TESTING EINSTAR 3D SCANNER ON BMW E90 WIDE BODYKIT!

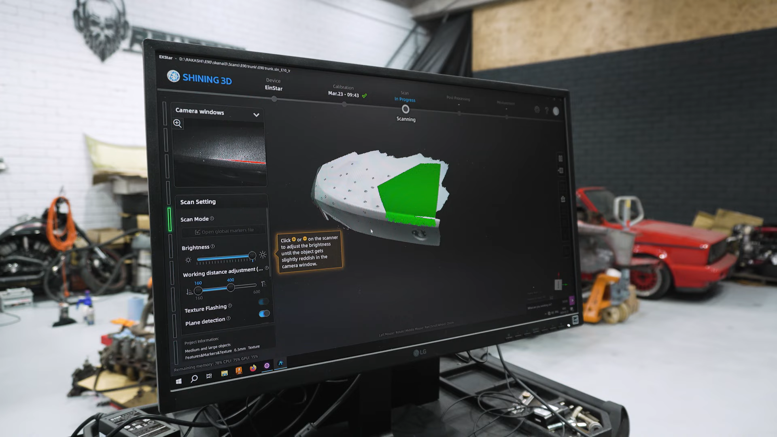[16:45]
so you can see and there are no latency it scans flawlessly
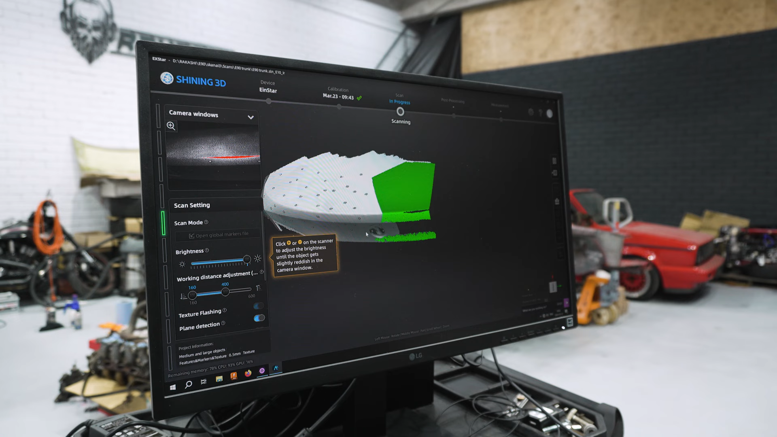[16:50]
much faster and quicker you don't waste your time
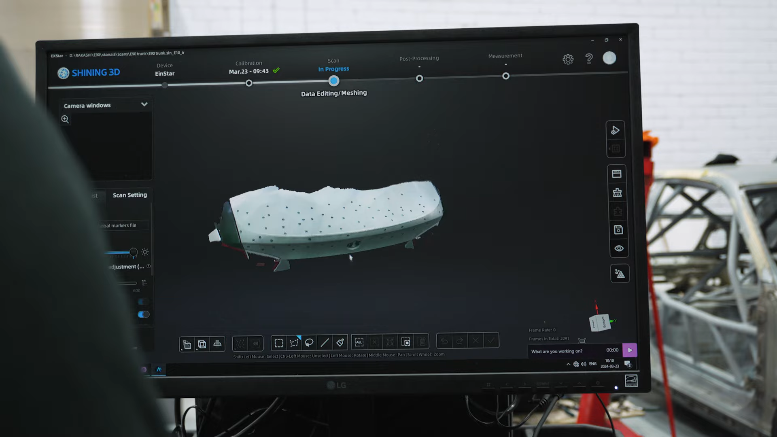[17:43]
ready as you can see it removed lots of artifacts we can also if you want to remove